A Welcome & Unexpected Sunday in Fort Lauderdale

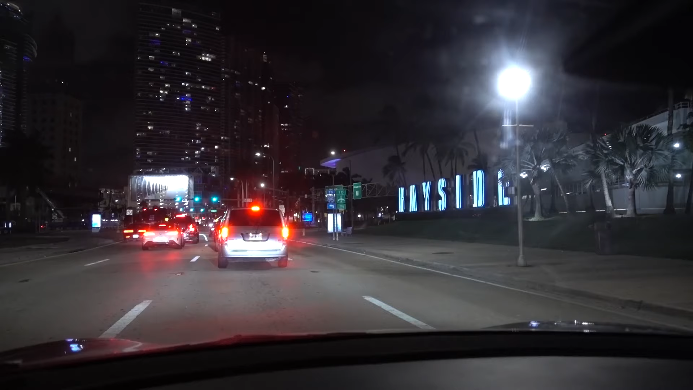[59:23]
all right leaving bayside battery's running out i'll see you at the airport okay i am at the airport lot there's